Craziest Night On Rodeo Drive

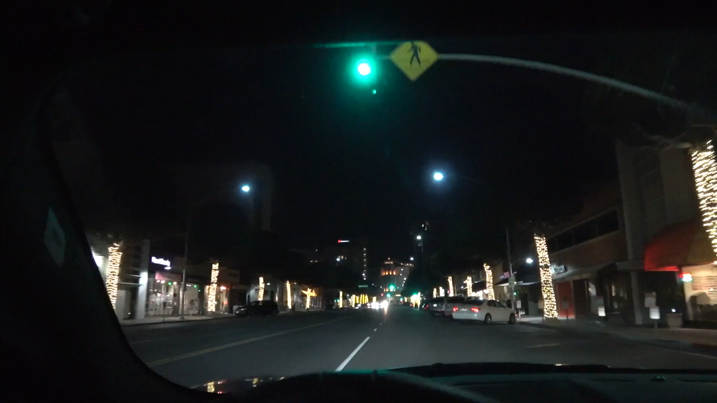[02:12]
It's 11 p.m. It's time to go car spotting right now.
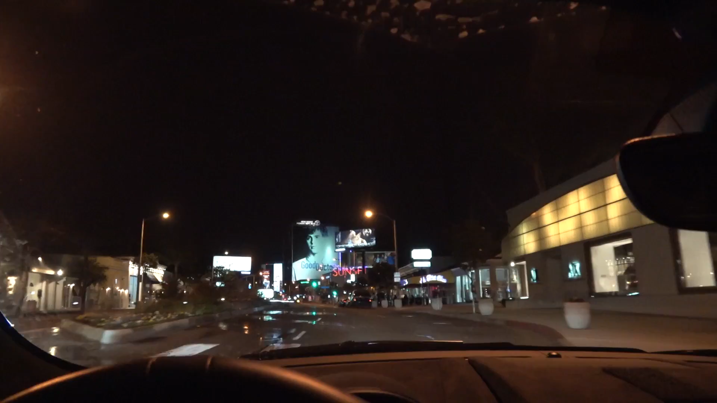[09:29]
Look, it's an Aventador squad right here. Holy crap. It's Lunatic Living, guys. The one and only.